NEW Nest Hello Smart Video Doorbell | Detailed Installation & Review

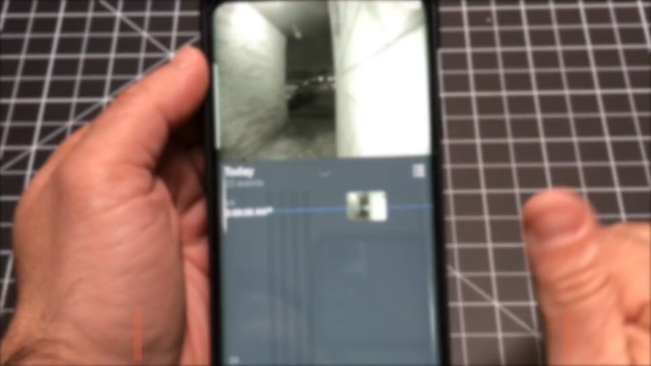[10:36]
Now, for those of you who are interested in what the night vision would look like, I just wanted to show you this is at 3 o'clock in the morning here in Chicago.
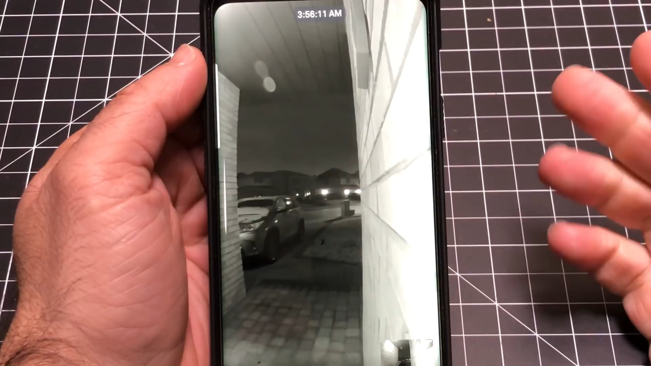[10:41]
And this is the kind of quality of the image that you're going to get from the camera.
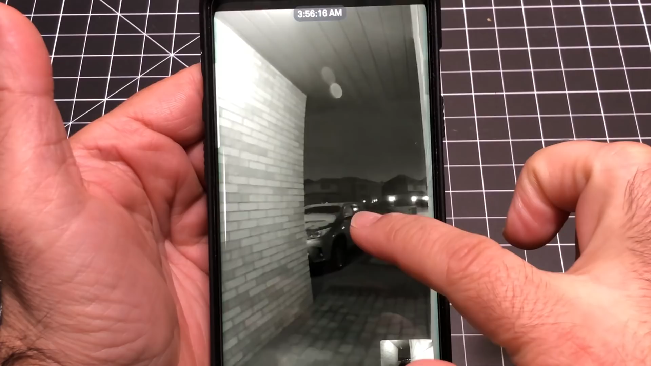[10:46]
Now, I do have a light source coming up here, but this is definitely, as you can see, in night vision mode.